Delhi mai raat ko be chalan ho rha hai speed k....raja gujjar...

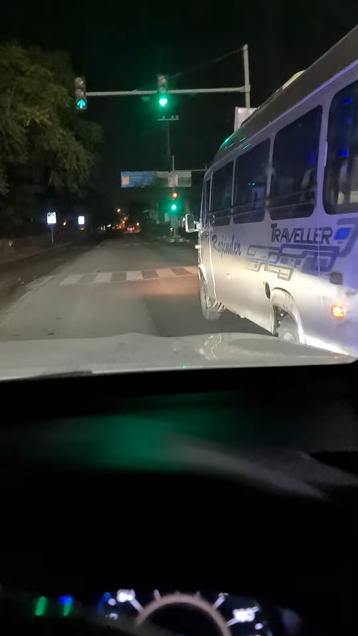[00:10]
ठीक है बाई और भाई मेरे अब तक गाडory के चलोन e-speed के आ चुके कमशुकम पॉच अबीर जो है दिल्ली में भाई स्पीड है दिल्ली में पचास
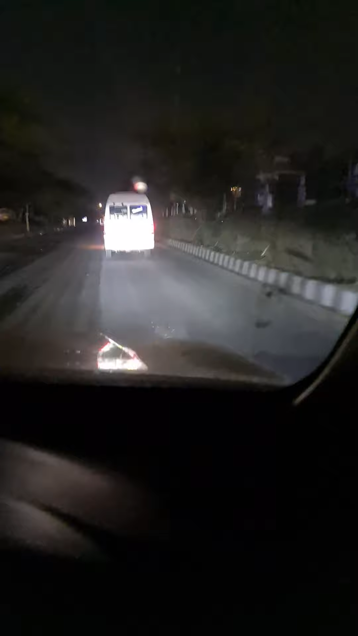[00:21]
पचास सूपर गाड़ी गई तो भीया समझो चलोन पहुन पा जायाएगो फिर भरते रहो भाई भाई दिल्ली को भीया यू हाल है नहीं तो रात के टैम कमसू भी कम भाई पचास सूपर होनो चाहिए आप देख सकते हैं देखो
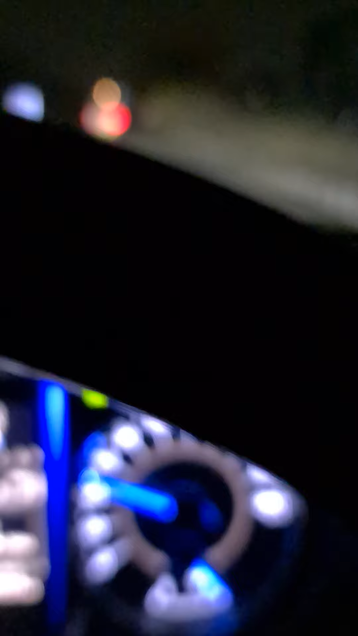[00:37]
मैं आप
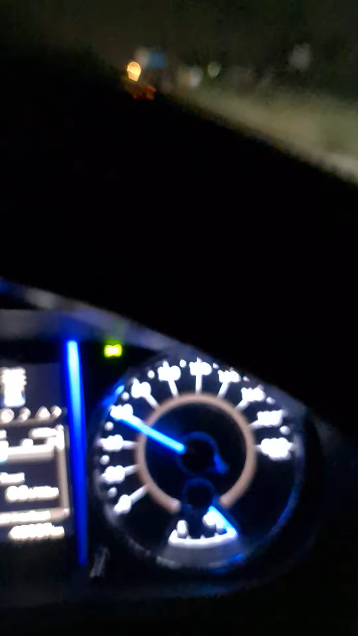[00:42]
� भाई अब बताओ जी क्या करो जा खाली रोड पड़ो है कमसू कम यार 60-65 की स्पीड तो होनी चाहिए आदि में कहीं जा रहो है खाली रोड पड़ो बिलकुल आप देख सकते हो
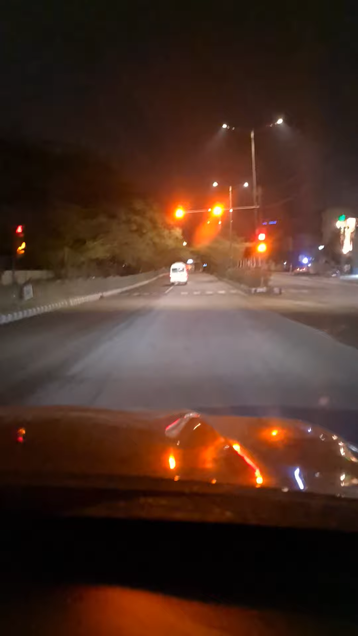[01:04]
ठीक है जी अब इतनी स्पीड में चलानी पड़ रहे गाड़ी नहीं तो भाई साब चलोन आ चुको है दिल्ली में ठीक है भाई और आप देख सकते होई आप